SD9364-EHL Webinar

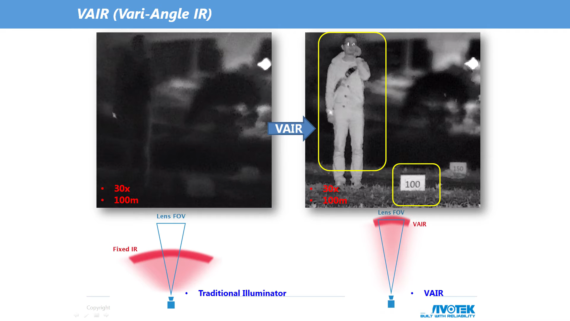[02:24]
in harmony with the FOV of the lens. In doing so, objects which are further away can also be clearly illuminated without being limited by the traditional fixed range IR. Your IR illuminators move with your field of view. To sum up, here are the benefits of VivoTec's VAIR technology. Support is offered for longer range illuminators. The IR angle can be adjusted smoothly and evenly. Support is also offered for wider range coverage of the FOV with even lighting.
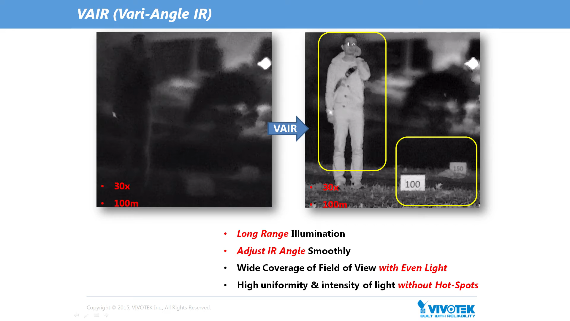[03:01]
And there's higher uniformity and intensity of light without the hotspot issues which are very common in traditional IR illumination. Now over the next few pages, we'd like to introduce the IR performance of the SD9364 EHL.
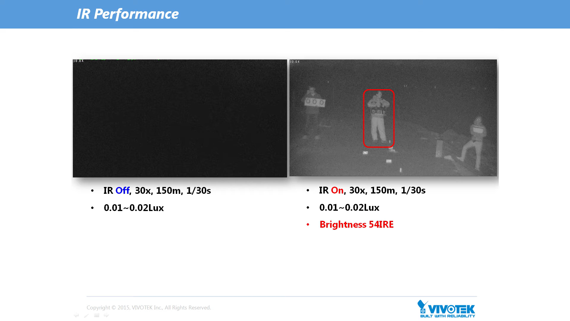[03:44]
As you can see, nothing is visible when the IR is off. But from the photo on the right side of the slide, in which IR is on, we can see the details, even with brightness up to 54 IRE. By comparing these two photos, we can clearly see how significantly IR can improve an image.